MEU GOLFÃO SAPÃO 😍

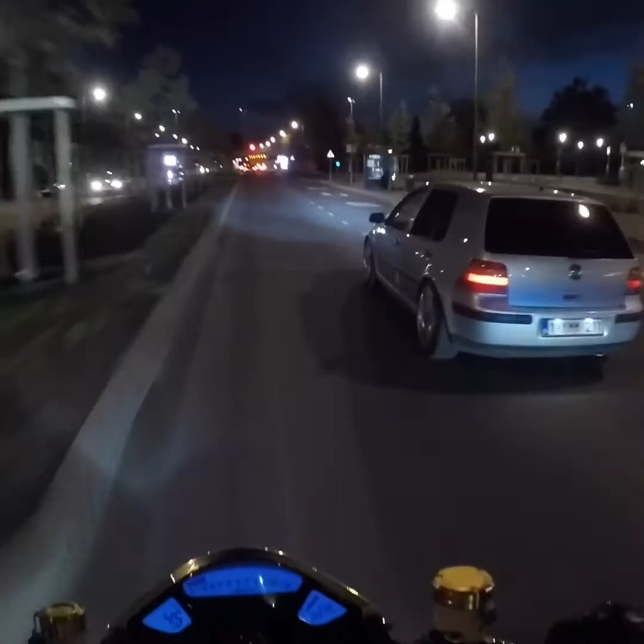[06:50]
Dá pra ver a luz tudo, ó. Dá pra ver... Bastante agora a frente. O bagulho é top, mano.